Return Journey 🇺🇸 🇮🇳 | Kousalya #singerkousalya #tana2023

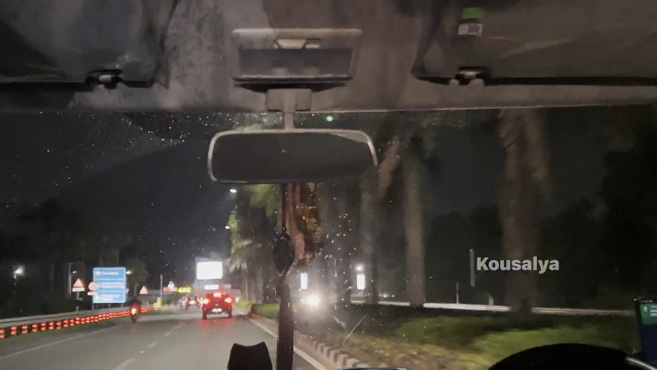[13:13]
While being back home, what a beautiful drizzle this is, and I love this sound of rain. In 600 units, keep right to stay on National Highway 34.